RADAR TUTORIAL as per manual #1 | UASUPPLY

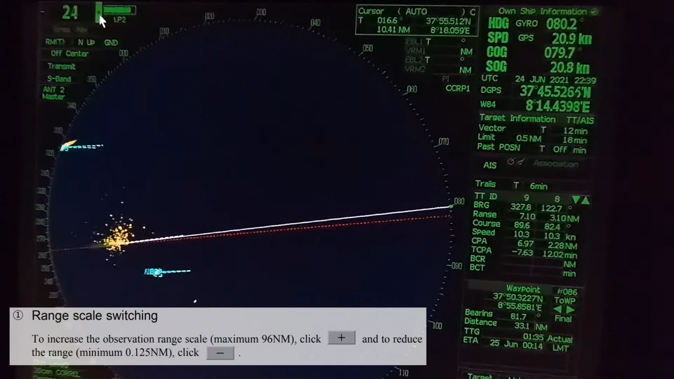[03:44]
minimum 0.125 nautical miles click minus range rings display on off the display
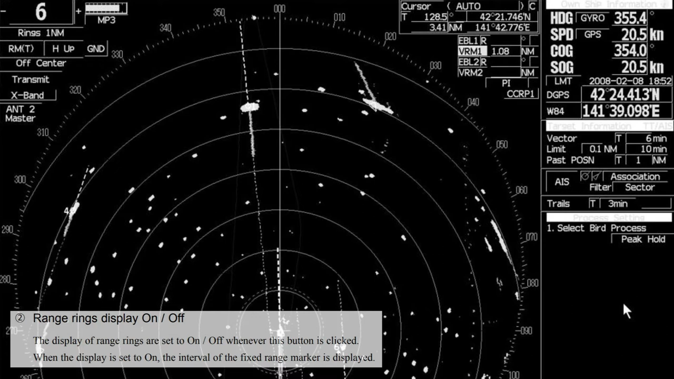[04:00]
of French rings are set to on off whenever this button is clicked when the display is set to on the interval of the fixed range marker is displayed
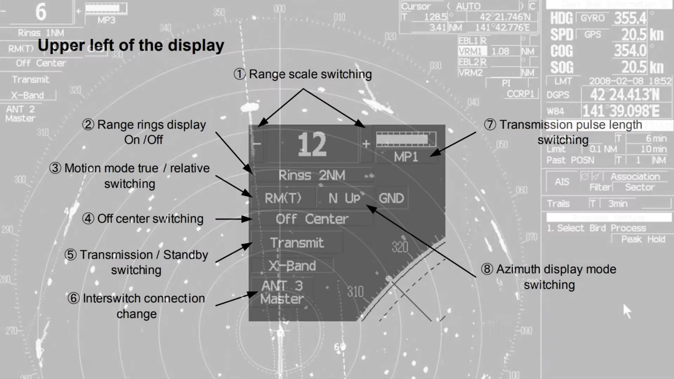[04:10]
motion mode true relative switching relative motion indicates that the radar trails is a relative trail
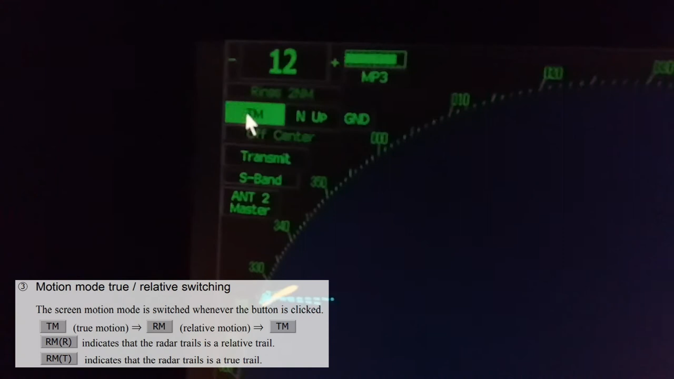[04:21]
and true motion indicates that the radar trails is a true trail
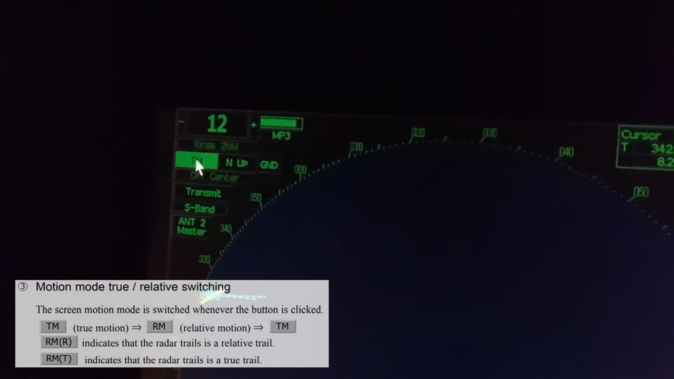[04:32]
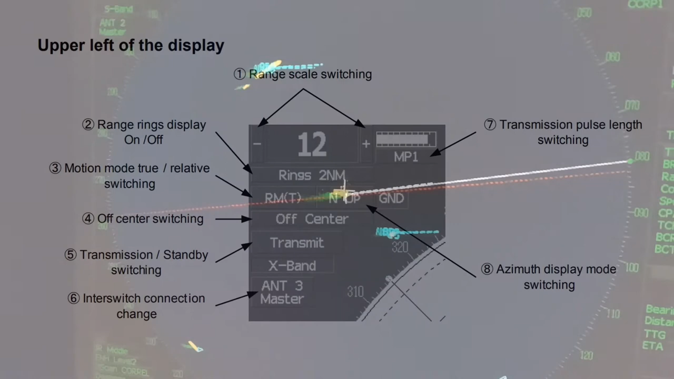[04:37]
off center switching if this button is clicked the cursor is moved and left clicked the ship's position can be moved to the cursor position the moving range is within 66 percent of the radius
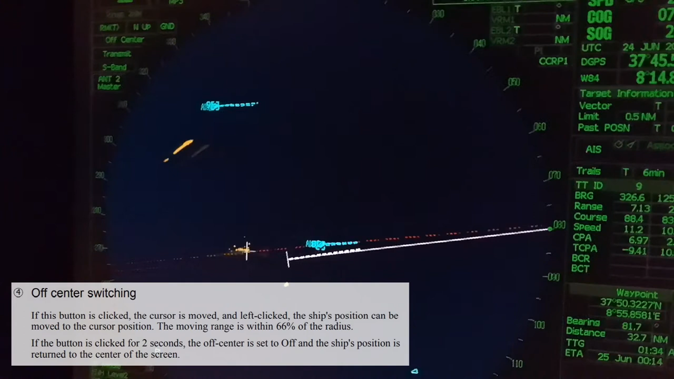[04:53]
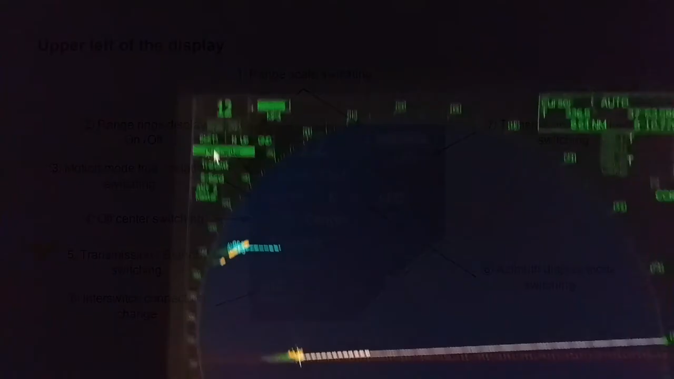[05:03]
transmission standby switching
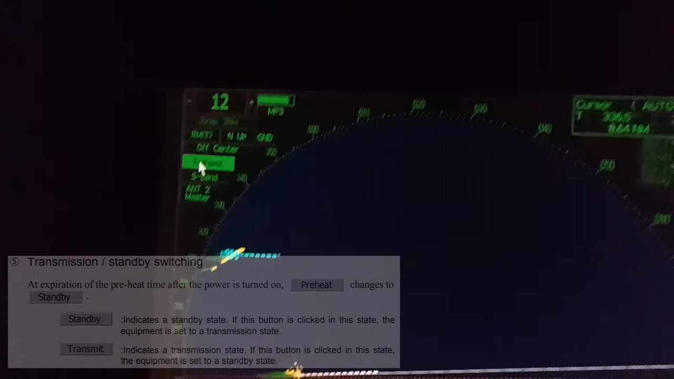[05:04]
standby indicates a standby state if this button is clicked in this state the equipment is set to a
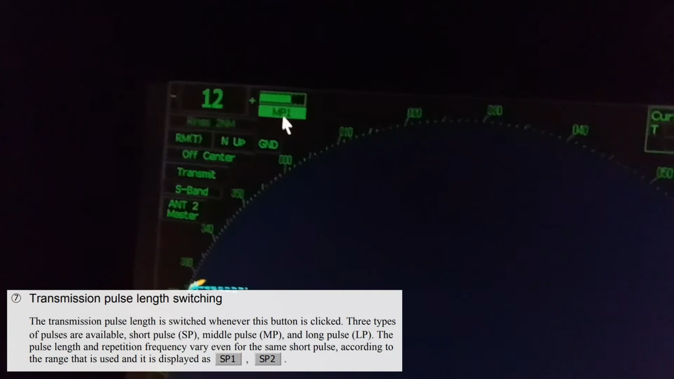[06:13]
pulses are available short pulse sp middle pulse mp and long pulse lp
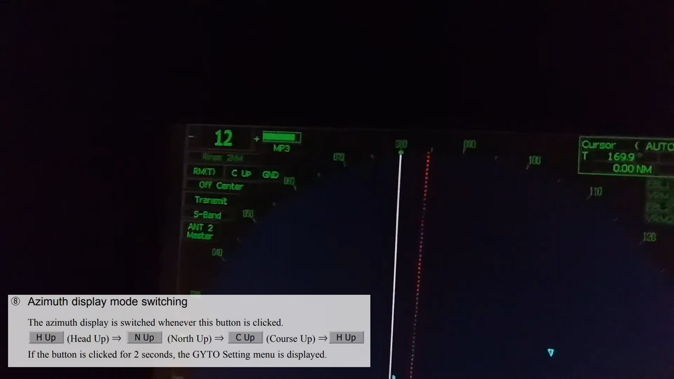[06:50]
so there is head up north up course up if the button is clicked for two seconds the gyro setting menu is